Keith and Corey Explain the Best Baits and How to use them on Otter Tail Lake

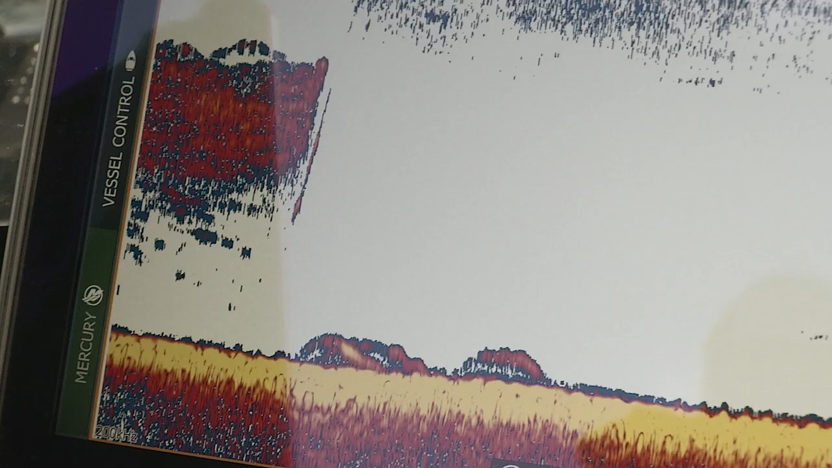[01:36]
mark fish out a little bit deeper out off the sand breaks